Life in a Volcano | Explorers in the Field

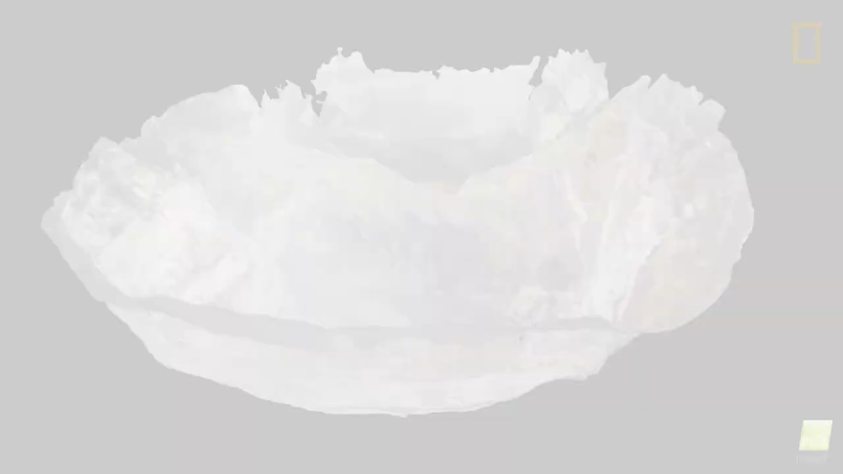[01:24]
We were able to take a series of thousands of photographs around the top of the crater and then process those